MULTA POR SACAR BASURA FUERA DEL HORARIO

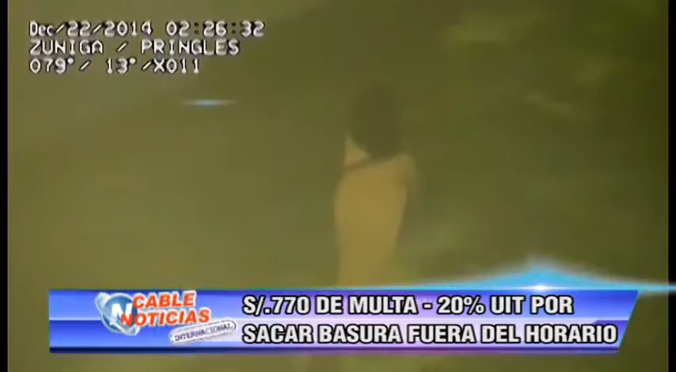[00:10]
cámaras de vigilancia donde se nota a vecinos sacando la basura ya cuando ha pasado el carro recolector.